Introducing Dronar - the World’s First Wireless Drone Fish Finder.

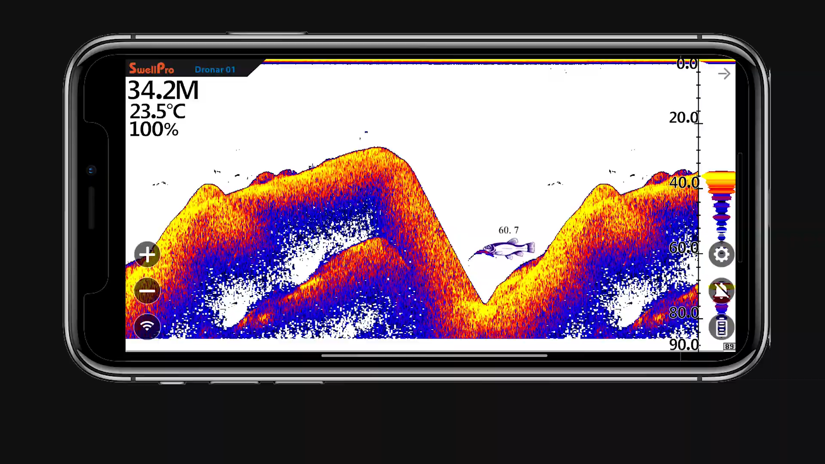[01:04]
On screen: water 23.5°C
The app will now show the underwater info on the screen.
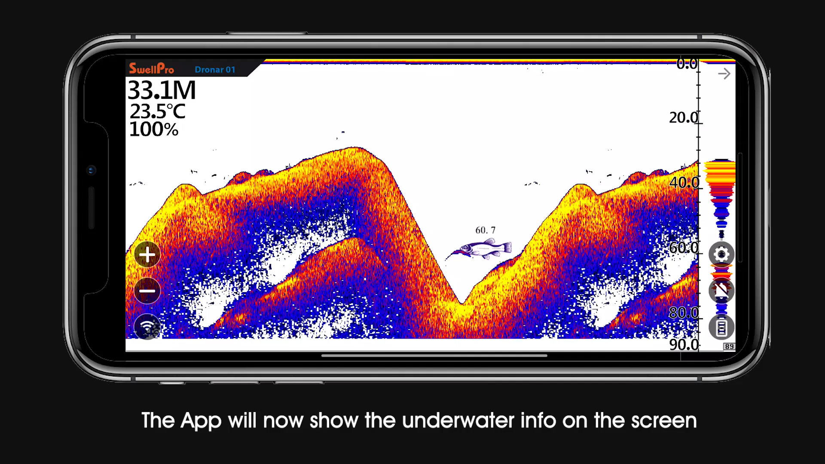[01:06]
On screen: water 23.5°C
The top of the screen is the water surface. The yellow-blue at the bottom is the water ground.
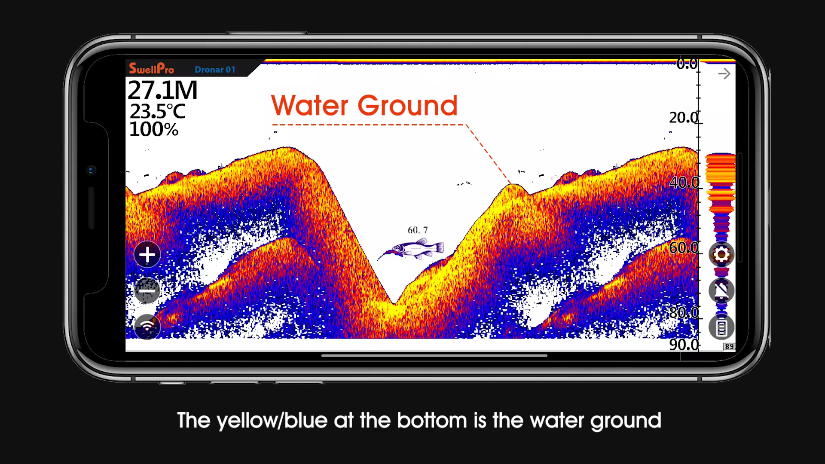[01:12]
On screen: water 23.5°C
When there is fish underwater, a fish icon with its depth info will appear on the screen.
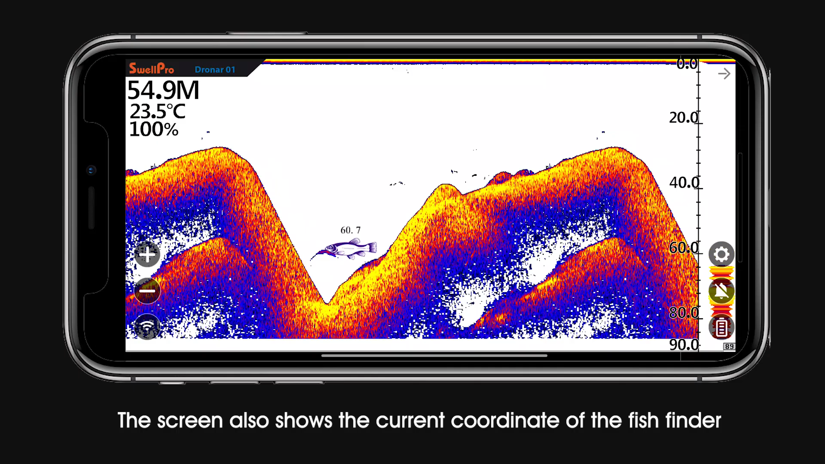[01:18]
On screen: water 23.5°C
The screen also shows the current coordinate of the fish finder.
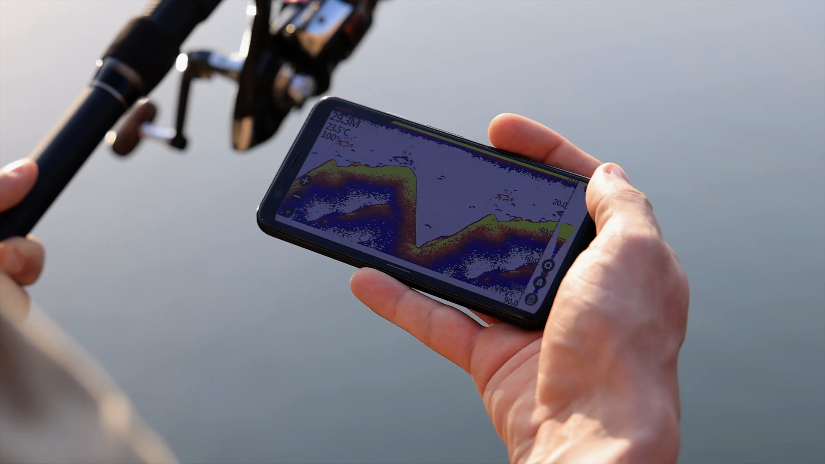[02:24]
The underwater info will start to appear on the app.